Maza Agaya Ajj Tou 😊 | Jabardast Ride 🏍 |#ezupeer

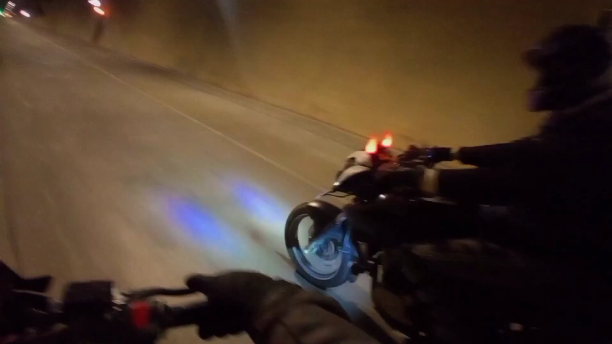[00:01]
तो जी अभी हम टनल में रुके हुए हैं। ये रहे वो भाई, तो ये क्यों नहीं रोक रहा था फिर?